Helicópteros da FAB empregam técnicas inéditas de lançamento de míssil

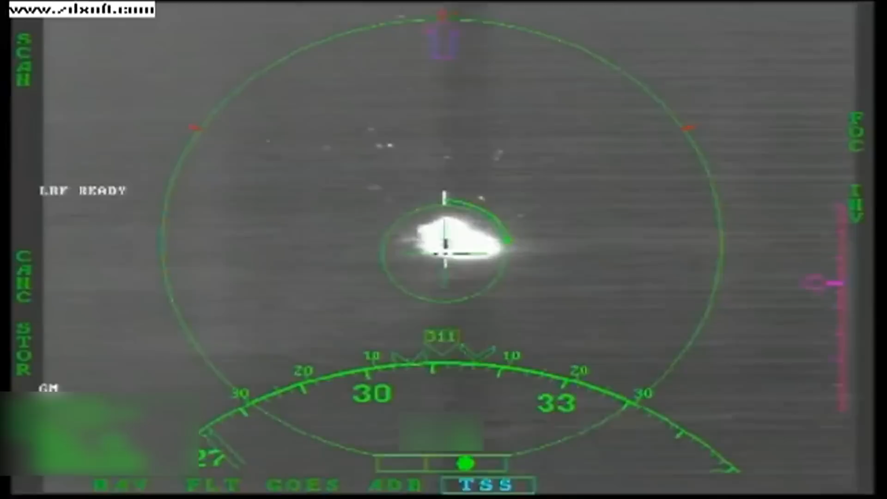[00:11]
Mas a cena foi captada pelo helicóptero de ataque AH-2